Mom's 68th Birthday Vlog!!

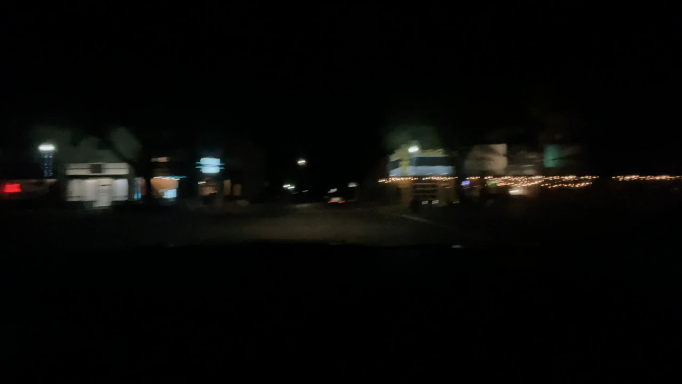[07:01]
Pete. It's really cute. You can't really see it but. Yeah that looks like it's a, does it look like a pedestrian in that mall or? I don't know. It is really cute. This is a cute little area. Yeah.